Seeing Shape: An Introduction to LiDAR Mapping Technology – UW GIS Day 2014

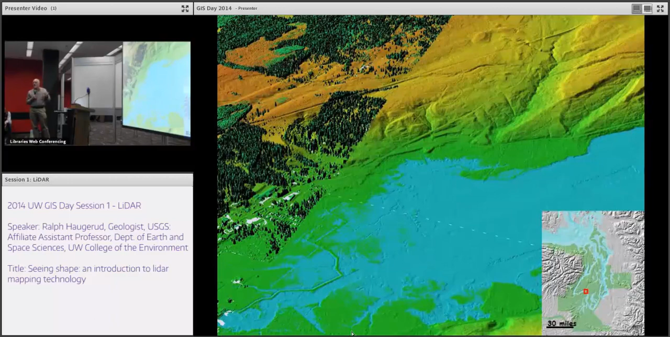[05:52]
If they're high, call it dark green. If they're low, call it light green. And you get a near photographic image that has a depth. A perspective. Shadows that are very difficult to capture in a photograph. That allow you to see, for example, that this area in here, including Norm Dix's summer home, is a big landslide.